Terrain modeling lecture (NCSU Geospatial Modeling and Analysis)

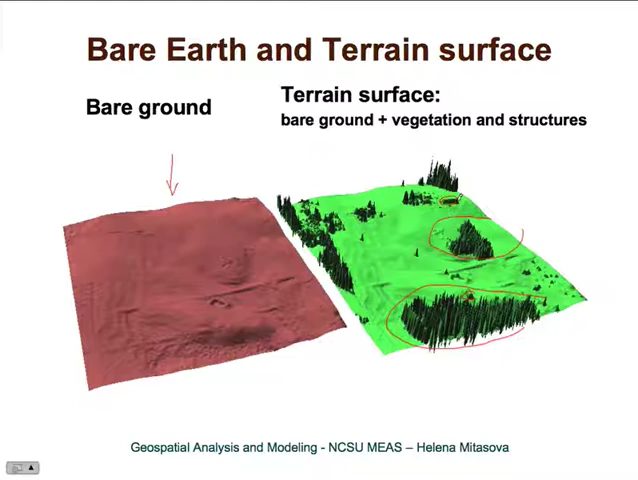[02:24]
includes also vegetation and buildings. And it can include other structures as well. Then here we have examples of bathymetry. Here is a little mound that represents sand disposal, where the sand was dug from this channel and this is an area close to Cape Fear river, where the Cape Fear river enters the ocean.
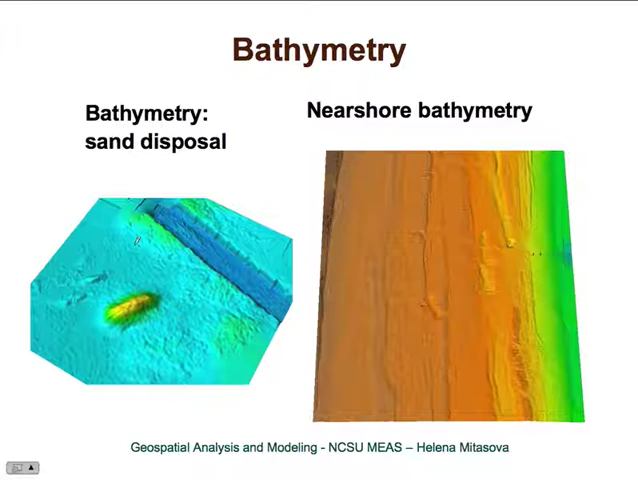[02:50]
This is a very high resolution nearshore bathymetry measured by bathymetric lidar.
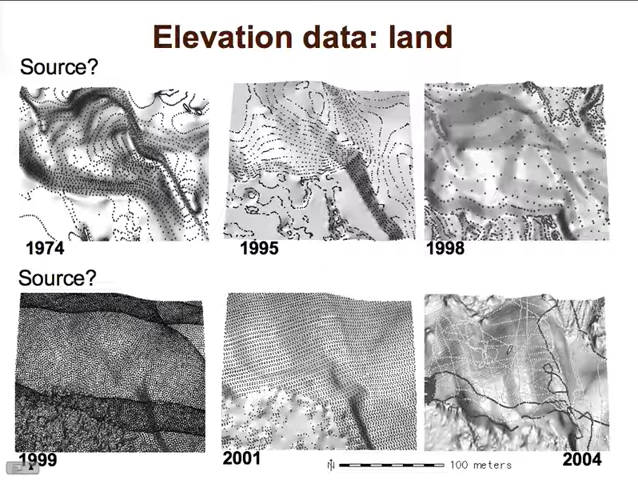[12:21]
So let's look at these different, uh, different data sets and, uh, let's see whether you can guess what kind of technologies were used for these different, uh, different surveys. And the, of course, the years can be helpful as well. So here is the answer. The first is the, the first pattern is just plain digitized contours from a topographic map. Uh, the, these two maps are from, uh, photogrammetric data, and these are contours derived from photogrammetric data,
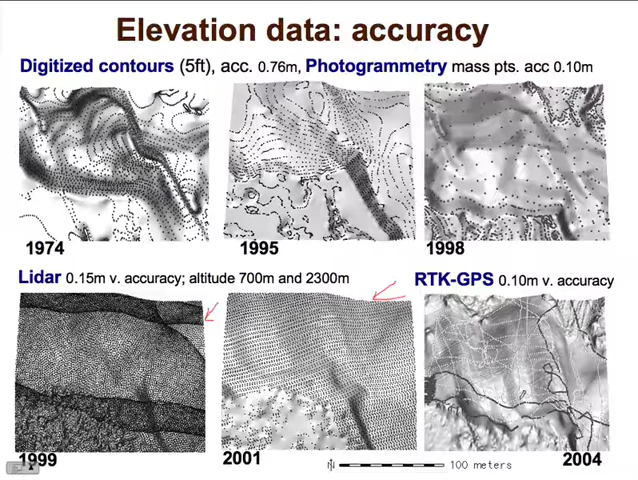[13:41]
And this, uh, this sampling pattern is real-time kinematic GPS. So you can see that the points are very dense along the sampling path, but the profiles are rather far apart compared to, for example, lidar. And here we have another illustration of the lidar point density and how it has changed over the years. These are data from 1998. So you can see there are already quite a few points describing this building. And this was, uh, data point density about one point per three, uh, three meters.
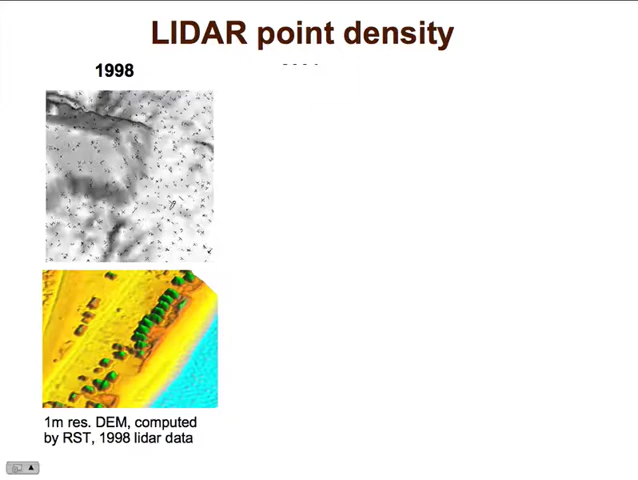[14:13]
And these are the data from 2004 with, uh, multiple overflights. These are the densest data that I have, uh, worked with. So there is 15 points for two meter, uh, two meter grid cell. And this is achieved by flying two or three times over the same, over the same area and also using new, uh, newer technology than what was used in 1998.
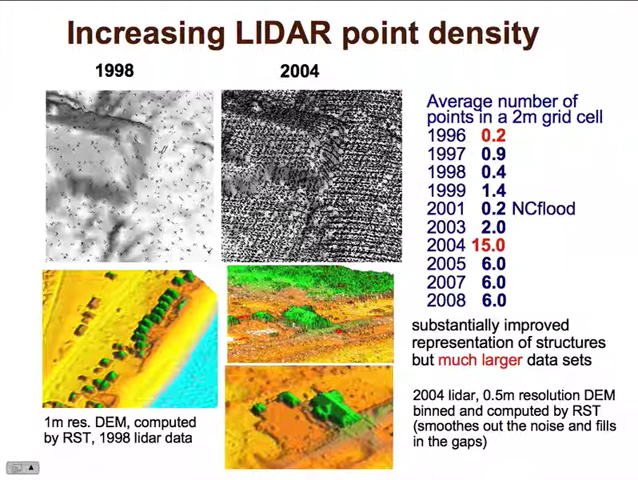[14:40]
And essentially these newest lidars have about 10 times as many points with the point density about one point per 30 centimeters.